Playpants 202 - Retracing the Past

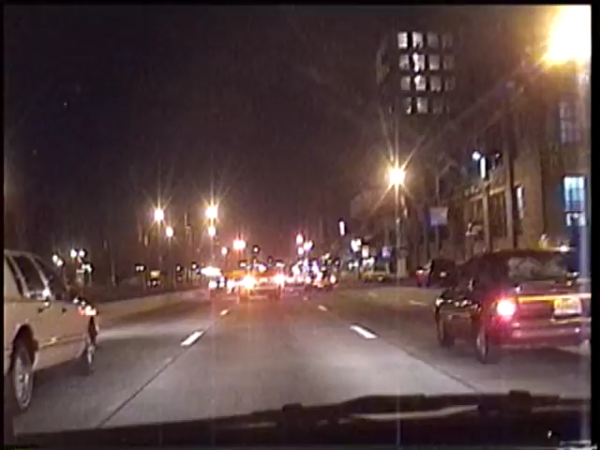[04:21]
I tell you, in New York City, if you're not going 90 miles an hour, you're a slowpoke. All right, I'll be a little more comfortable once I get into the poorly lit wooded areas of the highway in upstate New York. I think this turns into 9, Route 9, and then I'm gonna take that north until it hit 23, which is supposed to take us through the Catskills.
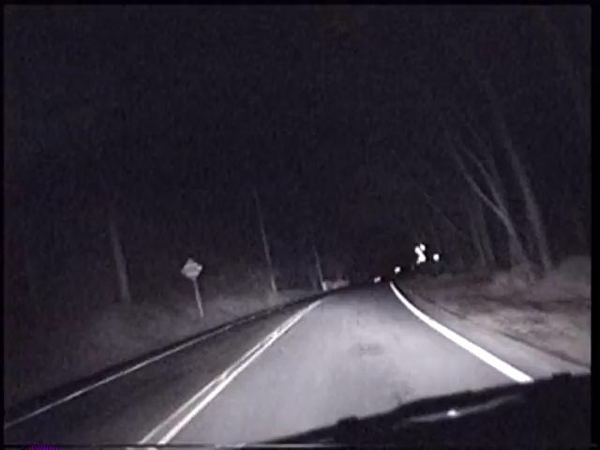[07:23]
Every f***ing 2 feet, I got these 25 mile per hour, you know, curves I gotta take care of. There we go, let me take care of this one right here. Okay, taking care of that. Usually right around this bend that all of a sudden another road ranger will come towards me with their bright lights. Well, not that time though. Okay. Now filming and driving is a really healthy thing to do.